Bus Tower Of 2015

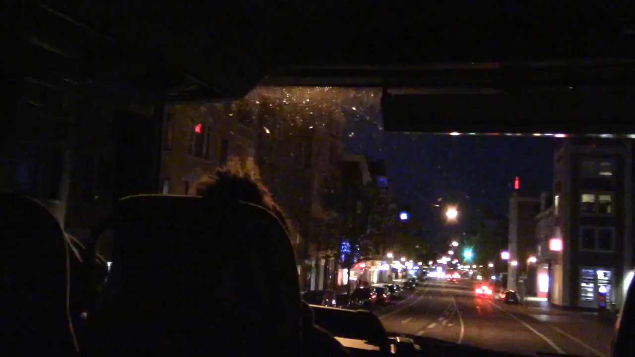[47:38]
Und deswegen gibt es auch hier so ein Stückchen weiter nach vorne hier auf dem
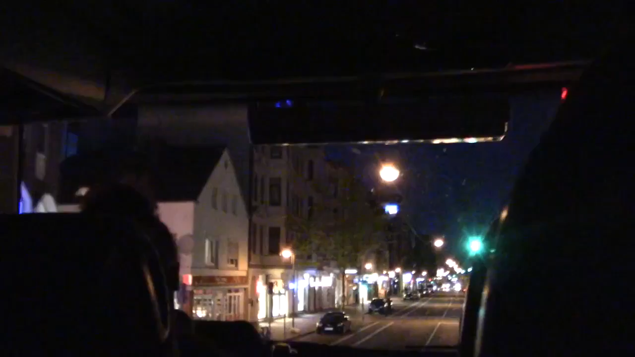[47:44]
kleinen Park im Hintergrund noch einen Wasserturm. Das ist der Schwohnsche Wasserturm. Da wurde das Wasser auftransportiert und dann durch das Leitungssystem in die Häuser transportiert, sodass jeder noch einigermaßen Druck auf den Wasserhahn hatte. Also wie gesagt, da hat es mal angefangen.